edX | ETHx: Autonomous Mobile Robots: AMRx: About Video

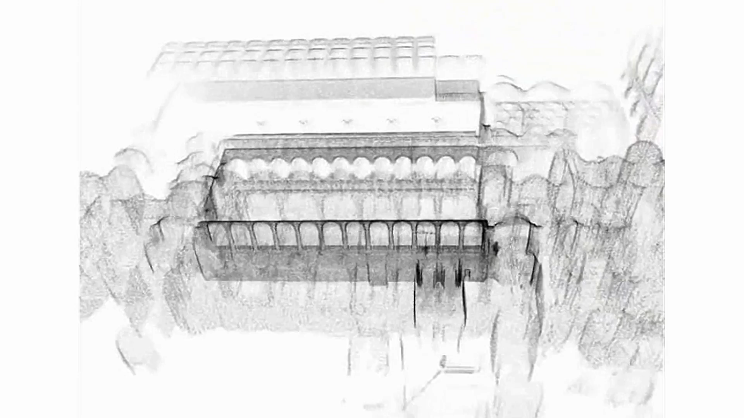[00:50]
This map serves to localize the robot in its environment and to plan its path.
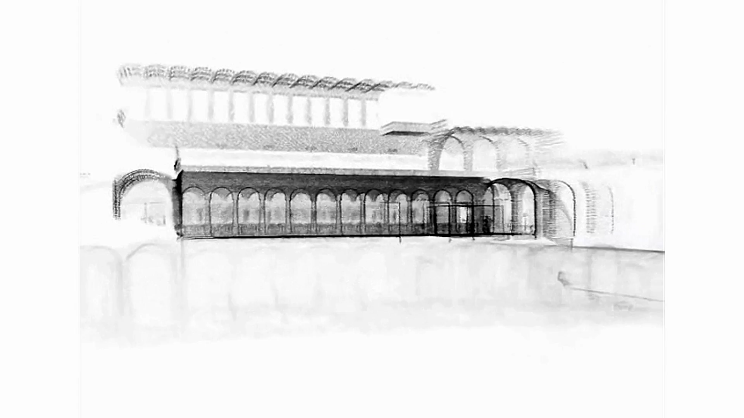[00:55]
As the probably most important competence, a mobile robot has to be able to localize in its environment and dynamically adapt to changes in the environment.